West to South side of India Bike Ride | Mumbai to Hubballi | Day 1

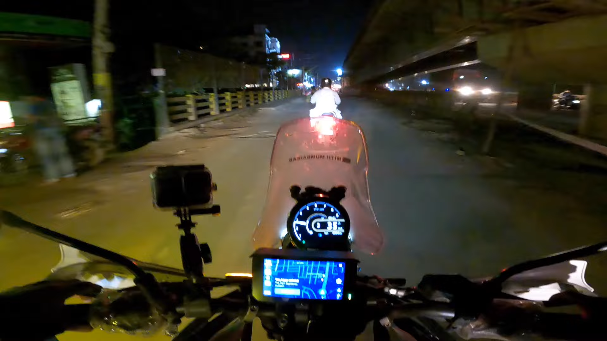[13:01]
तो चलो भाई अपना होटल आ गया है यहाँ पे,